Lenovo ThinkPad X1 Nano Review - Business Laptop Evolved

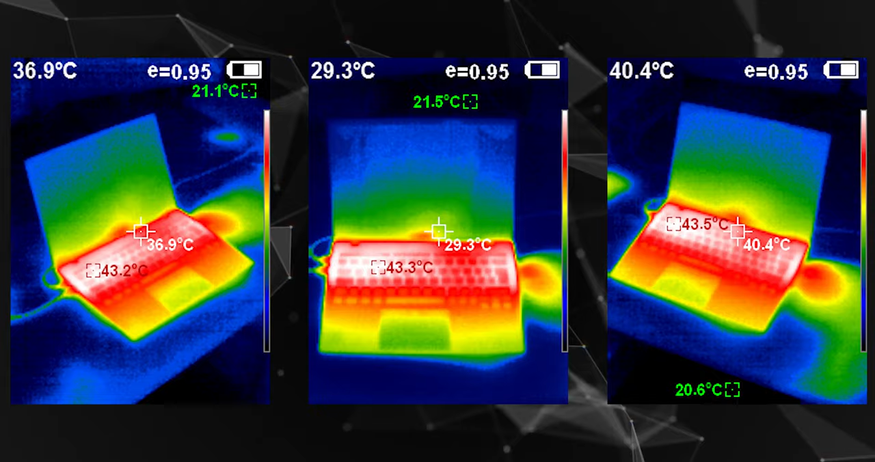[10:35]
The maximum value is of course achieved when gaming, but there are other laptops for that purpose and the Intel Tiger Lake is expected to get very warm in such a thin case.